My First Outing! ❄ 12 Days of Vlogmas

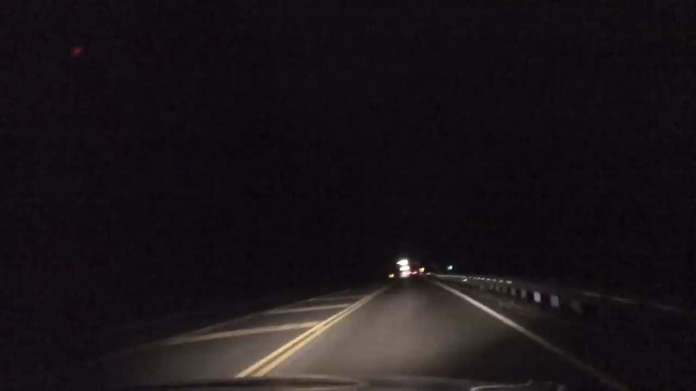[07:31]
I live in the middle of nowhere. Can you guys see anything? Well, there's a couple lights down there, I suppose.